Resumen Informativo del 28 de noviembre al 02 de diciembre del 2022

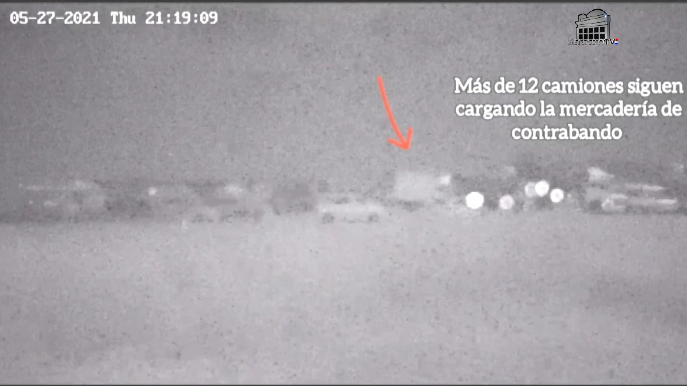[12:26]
Cada 30 minutos, 10 camiones se cargan. Esto lo que hace es mostrar el
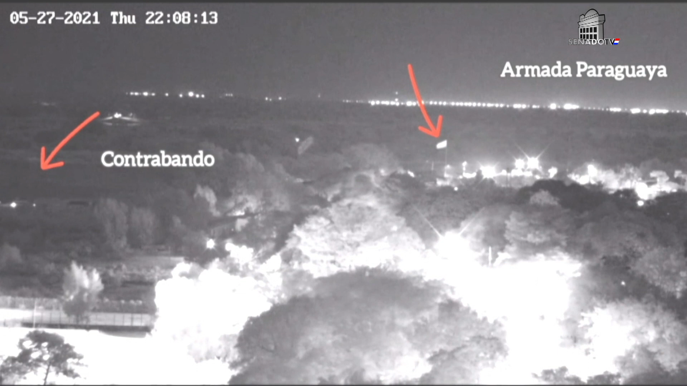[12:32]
contrabando donde se está realizando en ese momento y donde se encuentra flameando la bandera paraguaya.